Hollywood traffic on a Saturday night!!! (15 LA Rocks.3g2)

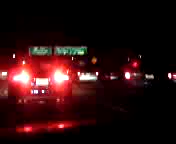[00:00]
the 101 on a Saturday night. My speedometer doesn't even register. That's how slow it is. Yeah, LA rocks.